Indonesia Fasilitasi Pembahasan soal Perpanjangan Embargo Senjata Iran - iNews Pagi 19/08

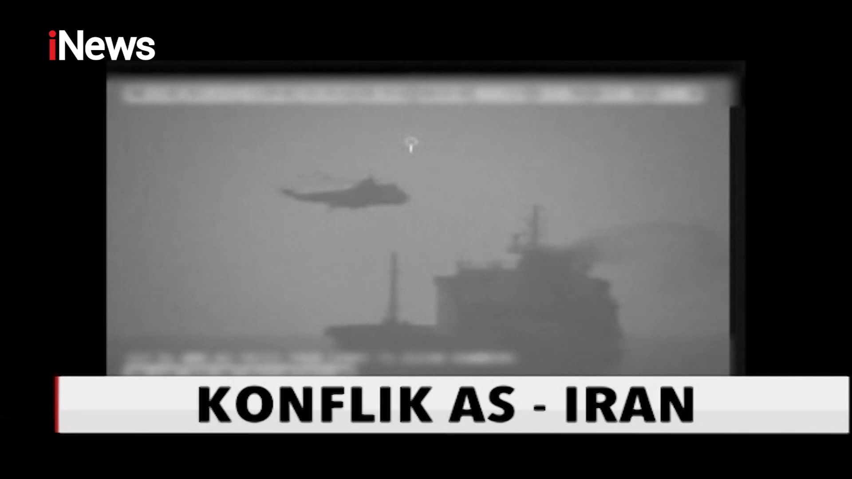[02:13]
Pekan lalu, militer Amerika Serikat menuding kapal Angkatan Laut Iran telah menghentikan paksa kapal tanker minyak berbendera Liberia di Selat Hormuz.
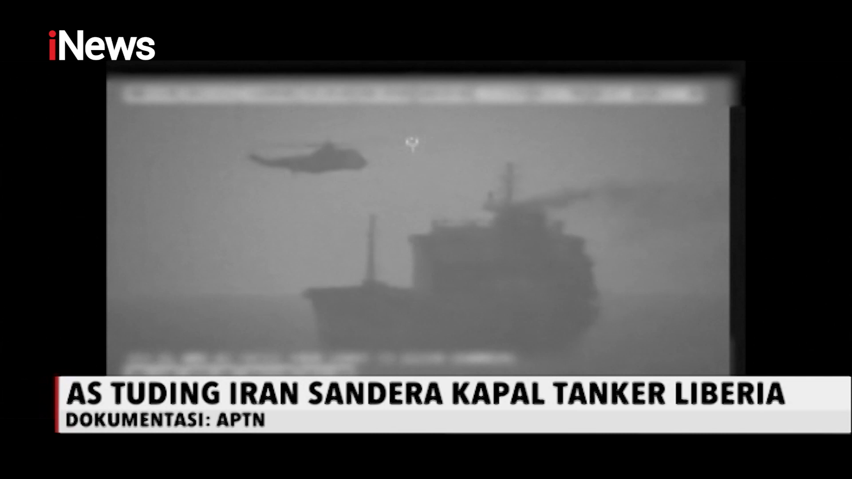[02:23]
Insiden ini kian menajamkan konflik antara Teheran dan Washington. Komando Pusat Militer Amerika Serikat mempublikasikan sebuah video hitam putih yang diklaim sebagai bukti penyanderaan kapal tanker berbendera Liberia MV Vila oleh pihak Iran. Manuver politik Amerika Serikat tidak hanya di Dewan Keamanan PBB. Pekan ini, Menteri Luar Negeri Amerika Serikat Mike Pompeo secara khusus menemui Direktur Badan Tenaga Atom Internasional Rafael Grossi di Wina, Austria.